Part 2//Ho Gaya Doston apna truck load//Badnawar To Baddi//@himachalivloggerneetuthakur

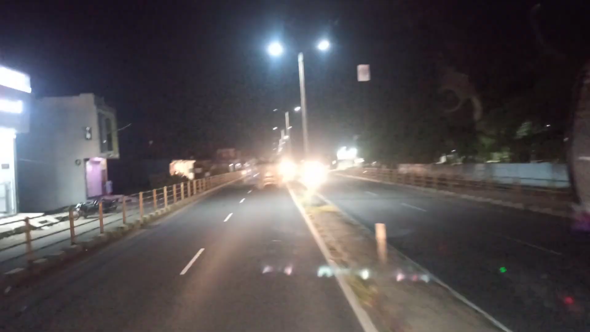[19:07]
और दोस्तों हम पौँच गये हैं जावरा तो जावरा रुख जाना था और मोसम साफ है यहां पर थोड़ा बार इस नहीं है तो इसलिए मैं चल पड़ा और बक्की जो जावरा में होटल थे न वह बंदे होटल छोड़की चले के तो फिर मैं रुका नहीं उदर मैंगा चलते
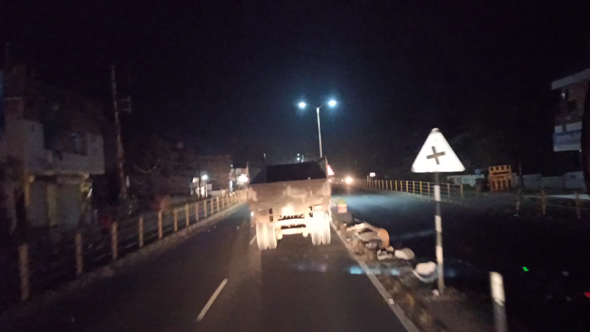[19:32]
चावरा और यह आगा वाई पॏक रेकर
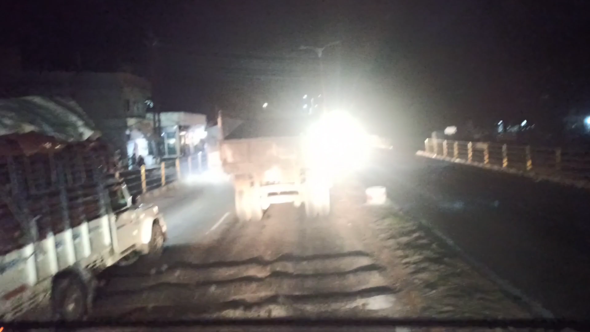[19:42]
तीक वाले चले भाई यह पता नी क्या बराव इनों ने मत रहा है कि कि या इनमें आया आया रात को दोस्तों दिखता ही निया के लाइट अति यह अन एक तो लाइट वो डिपर मारती नहीं है तो आके दिखता भी नहीं है
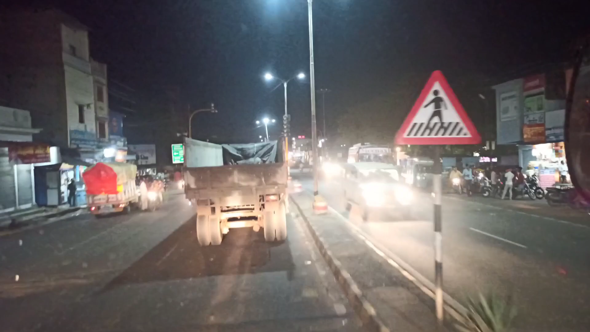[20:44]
मिनाक्षी जा रही है मिनाक्षी जा रही है जावरा यहां से राइट साड़ को अंदर सिटी के लिए नीमच सिद्ध ही है और पिपल होता जा रहा है यहां से लेफ्ट साड़ के लिए
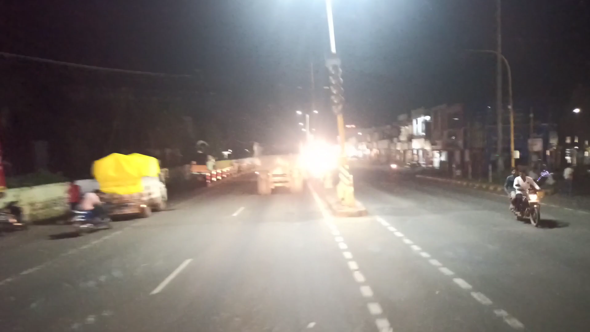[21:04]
प्रेकर आगया प्रेकर शी
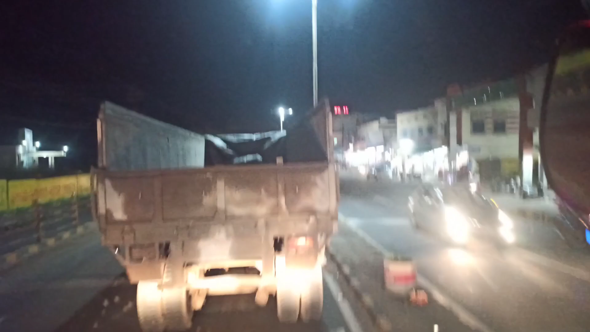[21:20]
से भी गंदे हो रखे दिखता ही ने कुछ आके लाइट पढ़ती है ना किसे दिखाता हूँ आप लोग को सहर यह
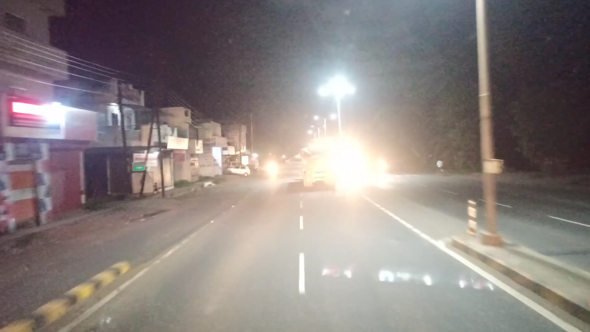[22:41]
और यह आ गया है ओबर प्रिज जैसे जाबरा पार करेंगे बहुत ब्रीज आ जाता है अर ब्रिज के ओपर लाइटे लगी भी बहुती प्यार लग रहे है जो है उचाओ से और ब्रेक अटा आ पकी गह
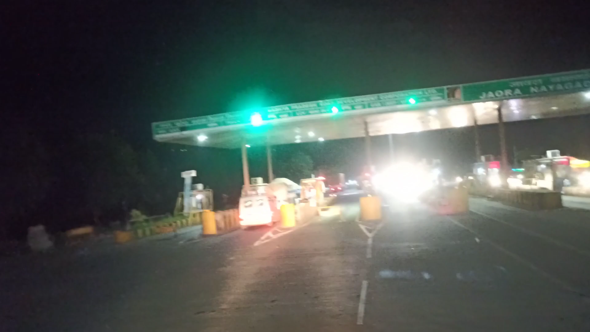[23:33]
कर गे पार दोस्तों दोटर पार करते यह टोल्टेक्स आ जाता है
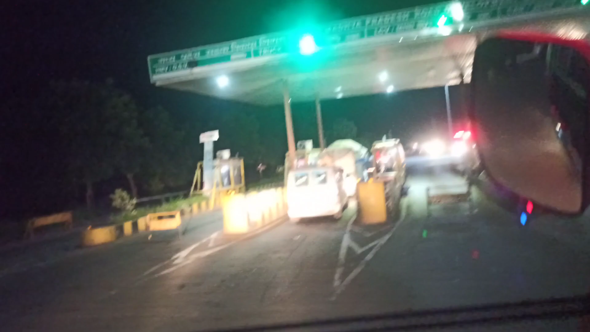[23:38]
मद्यव परदेश कार
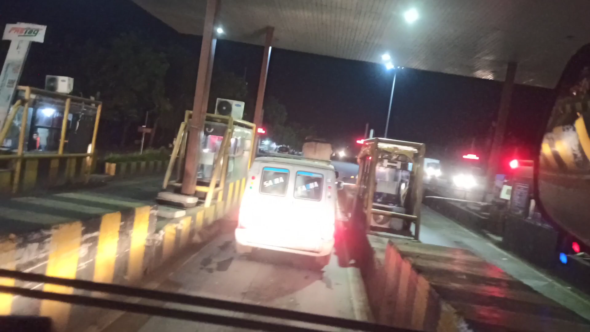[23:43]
कूर वाले के तो कड़ जाते है कैस भाई खुल
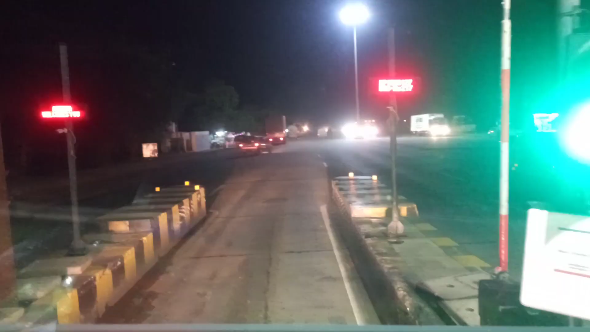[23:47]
गया सिम सिम भाई और देखो गाड़ी नमबर भी आता है कि असिस्त आई है
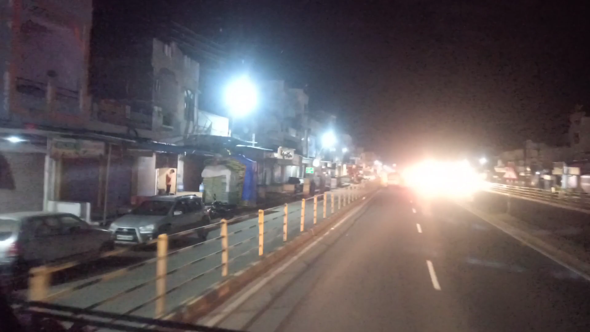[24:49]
एटेम मिल जाओ और और बताना दोस्तों यह आपको दलुद्दा शहर का भी किस प्रकार से लगा है रात को
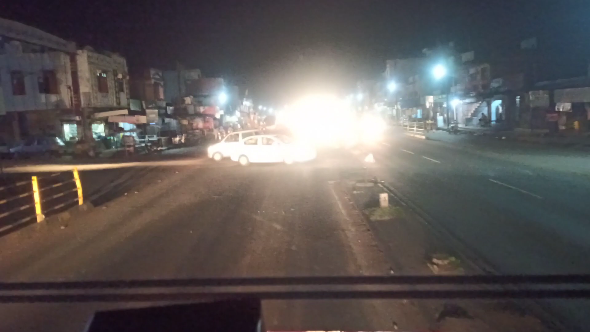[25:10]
कि लाइटे पड़ती है ना आइडेम में आके से गाड़ियां बहुत है तो दिखता कुछ नहीं है आके तो फिर भी बताना आप लोग कमेंट करके जुरूर बताईएगा मेरको यहाँ एटेम नहीं दिख रहा है दलुद्दा में इतना बड़ा शहर है यह क्या ही बोले हम एटेम
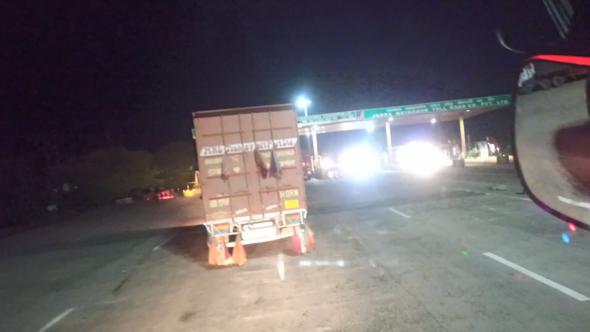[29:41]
लगते हैं तो बैभी पास बमें टोल टेक्स लगके हैं पर पहले कैस लगते घसा ड़र यह यह लगते तो सारी यह
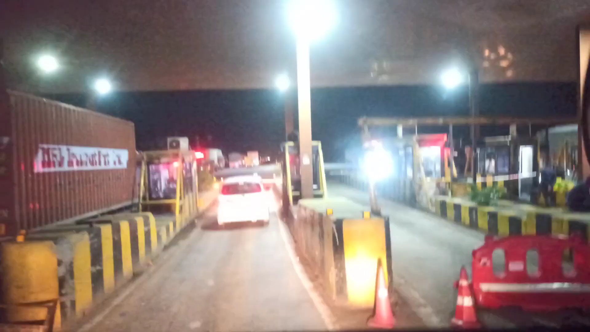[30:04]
अब फास्टेक की सुविदा होगी है इस लैन में सारे टोल्टेक्सों में कोई भी केस नहीं कड़ता है अब तो कई हमारे ड्रैवर भाई है जो कैस के चक्र में नहीं आते इदर से
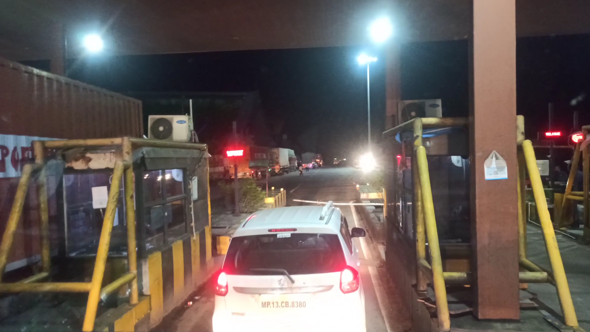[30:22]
तो अब फास्टेक लग चुका है दोस्तों तो आ सकते हो आप लोग और भाई इसका फास्टेक नहीं चल रहा कार वाले का क्या शक्कर हो गया भाई
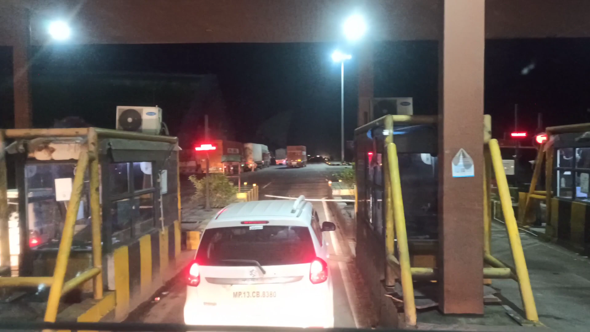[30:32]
वो फुल जा सिम्सिम खुल गया सिम्सिम चलना कहां से हो कहां लेगा है वादे कोई नहीं
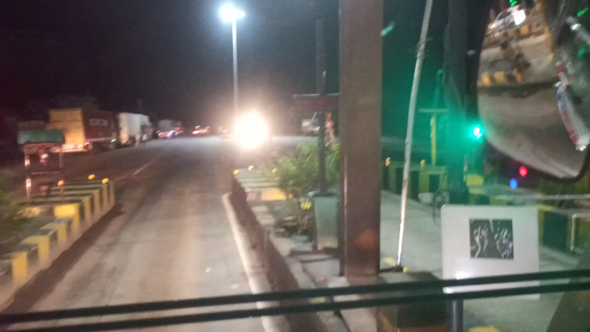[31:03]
लगाए भी इनने बड़े साइड में उदर लुका क्या लगते थोड़ा सामने में लगाओ उसको है क्या दिमाग है इनका या ए